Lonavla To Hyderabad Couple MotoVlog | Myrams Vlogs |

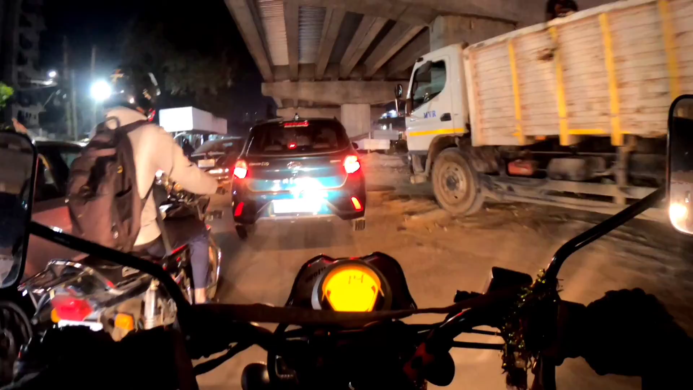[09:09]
డైరెక్ట్ ఇంటికి వెళ్ళి వెళ్ళడం వేరు ఇట్లా ట్రాఫిక్లో ఇరుక్కుంటూ ఇరుక్కుంటూ వెళ్ళడం వేరు నా
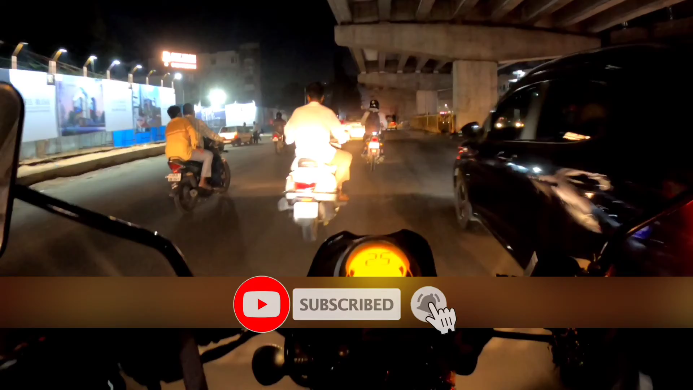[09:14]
కష్టానికన్నా ఒక లైక్ వేసుకోండి నేను మీ నుంచి ఆశించేది లైక్స్ షేర్స్ సబ్స్క్రైబ్స్ మాత్రమే అదే నాకు వేల గొప్ప మోటివేషన్ లాస్ట్ టైం ఈ రూట్లో వచ్చినప్పుడు ఇంత ట్రాఫిక్ జామ్ లేదు ఈసారి చూడు
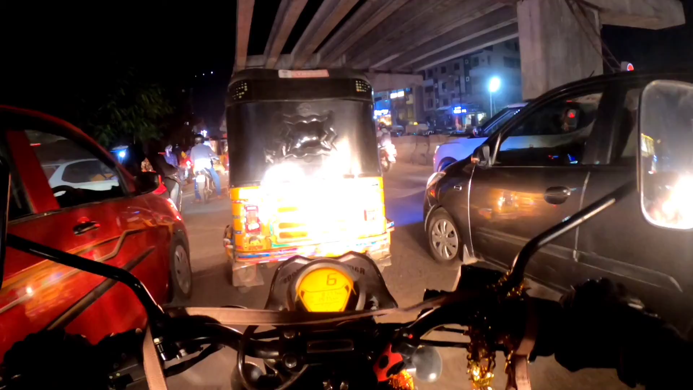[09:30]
చినిగి షార్ట్ అంత షాప్ అంత అవుతుంది ట్రాఫిక్ జామ్ ఉందలేదా హారన్ వినపడుతుంది పోలీస్ వాళ్ళ హారన్ అంబులెన్స్ అంబులెన్స్ అయితేనే కొంచెం సైడ్ దొరికింటే
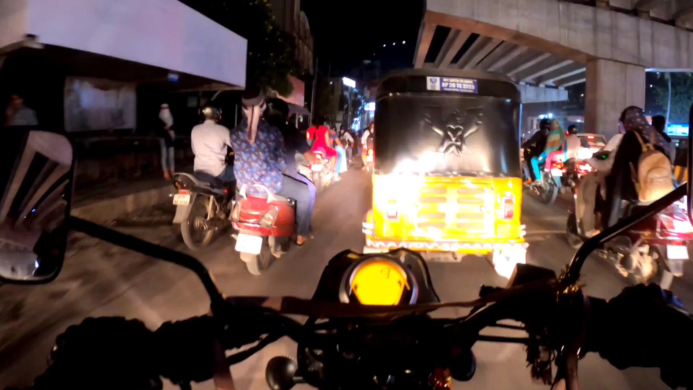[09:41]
బాగుండు నిండు ప్రాణాలని కాపాడిన వాళ్ళం మొత్తం అంతే గాడ్ హోప్ ఫర్ ద బెస్ట్ ఇలాంటి సిచ్యువేషన్లో నేను ఇంతగా మించి ఇంకేం చేయలేని పరిస్థితి గైస్
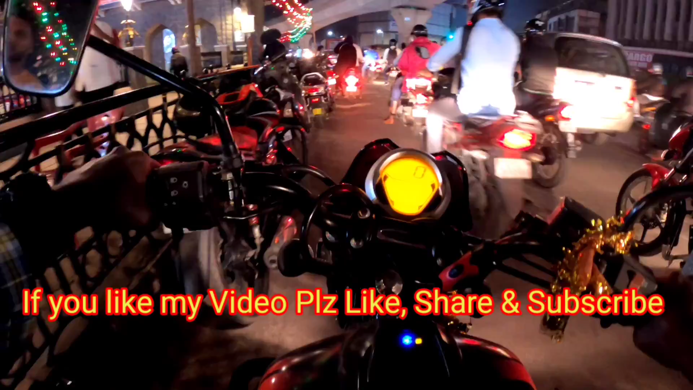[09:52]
8 అవుతుంది మోంజాయి మార్కెట్ ఇంకా ఎన్నేమన్నా చూడండి ఈరోజు పోతున్నా ఇంటికి పోదామయ్యా పోదామయ్యా ఏదో ఒకటి చేసి పోదాం ఈ ట్రాఫిక్లో ఇరుక్కుపోయినా ఏందయ్యా.
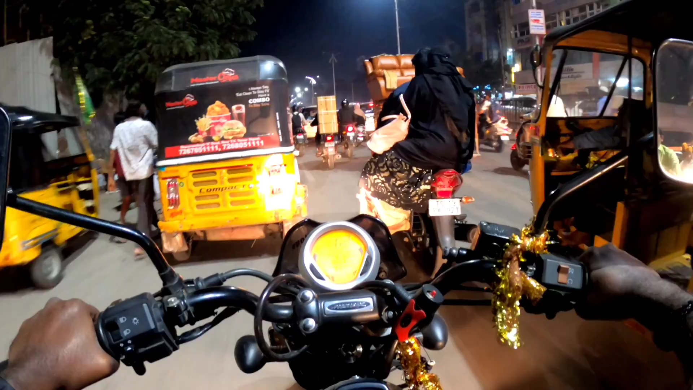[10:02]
ఫ్రెండ్స్ ఫైనల్గా రీచ్ అయిపోయినాం. ప్రజెంట్ టైం అయితే 8:35 అవుతుంది. నేను లోనావాలా తిరిగిన లింక్ మొత్తం డిస్క్రిప్షన్లో ఇస్తాం, అవన్నీ మీరు చూసి సబ్స్క్రైబ్ చేసి